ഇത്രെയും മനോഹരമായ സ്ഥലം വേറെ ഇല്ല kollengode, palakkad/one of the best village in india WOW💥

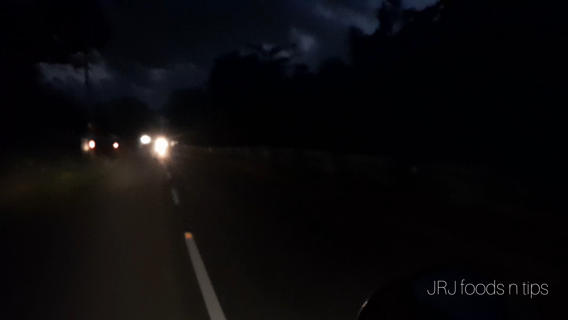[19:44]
ഇരുട്ടത്തിൽ ഇങ്ങനെ നമുക്ക് റോഡൊന്ന് കാണിച്ചു തരാണ്, ഒന്ന് വീഡിയോ ഒക്കെ എടുക്കാൻ കേട്ടോ.